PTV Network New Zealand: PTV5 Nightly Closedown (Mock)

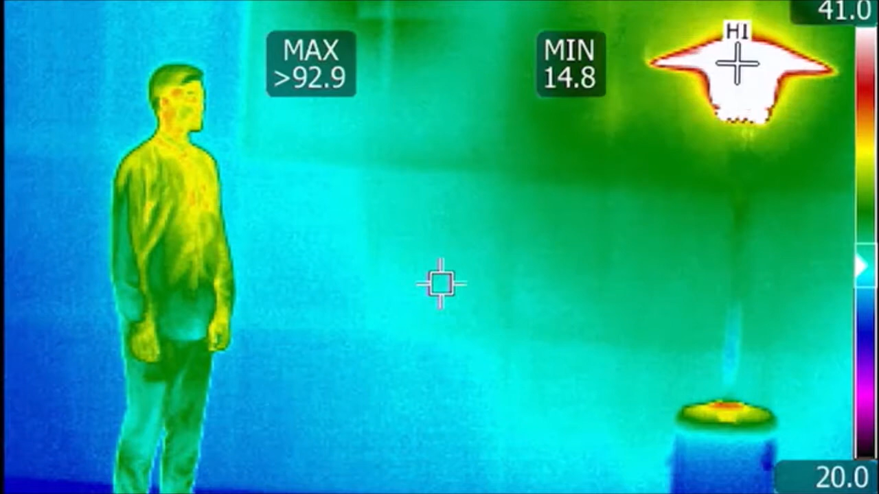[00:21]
in fact this infrared image shows how an outdoor gas heater has to warm up all of the space
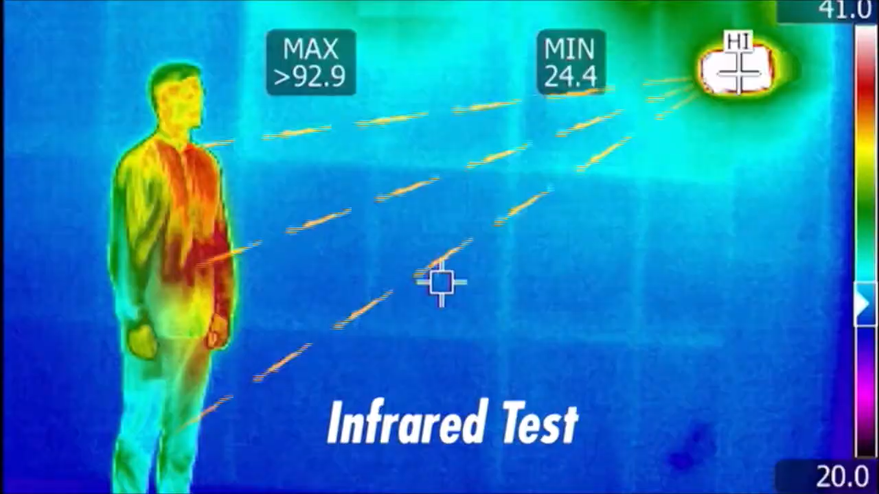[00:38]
it doesn't waste time and energy heating all